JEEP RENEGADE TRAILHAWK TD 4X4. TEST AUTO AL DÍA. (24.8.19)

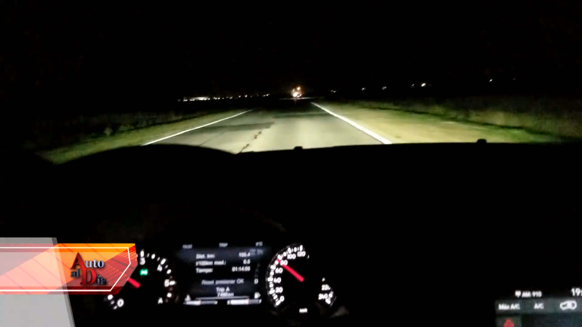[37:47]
Las luces, por ejemplo, que son LED, son muy buenas y anduvieron muy bien.